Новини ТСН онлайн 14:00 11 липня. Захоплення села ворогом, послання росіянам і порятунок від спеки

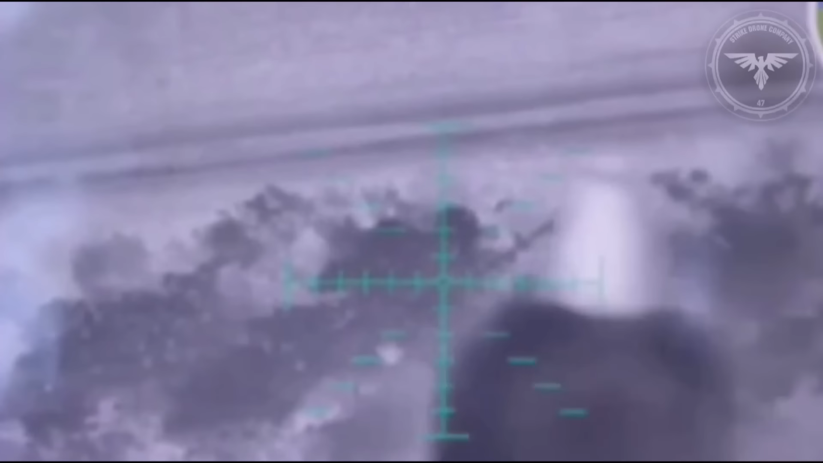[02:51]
На іншому напрямку дрон бійців 47-ї бригади
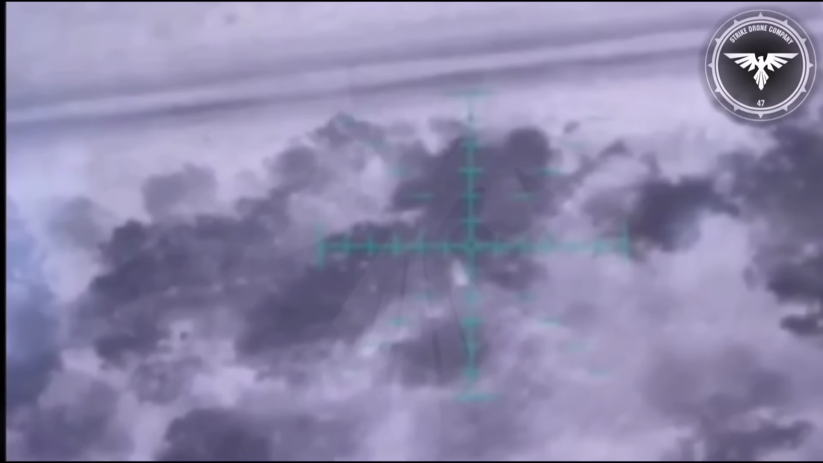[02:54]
ОМБР влаштував загарбнику вже повітряну подорож.
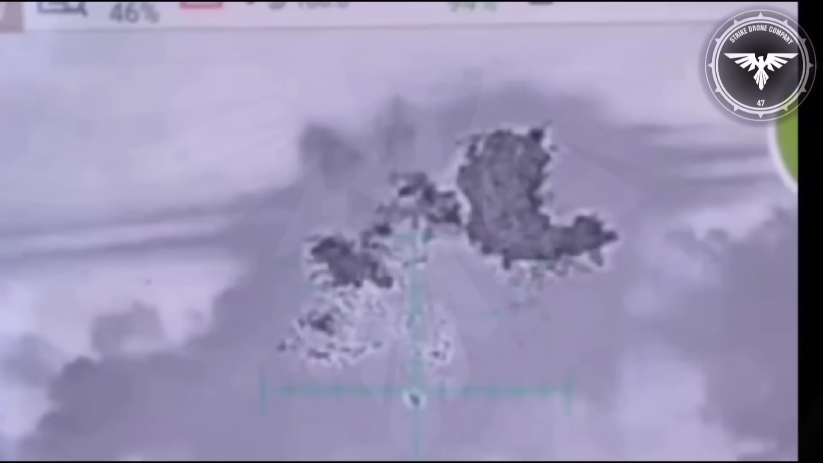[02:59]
Окупант зустрів кінець сальтом у повітря.